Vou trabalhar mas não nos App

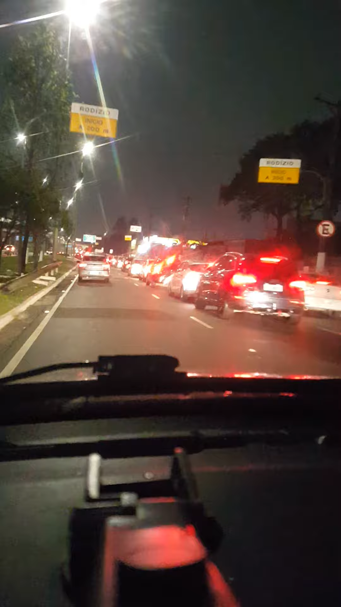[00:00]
Rapaziada, boa noite, aqui é o Gil do canal Ubi na Prática Marginal Tietê, próxima ponte Tá tua pé aqui Como você já sabe, Marginal travada Esse pedacinho aqui tá com trânsito, né Mas hoje eu vou trazer uma notícia pra vocês aí Que eu não vou trabalhar à noite no aplicativo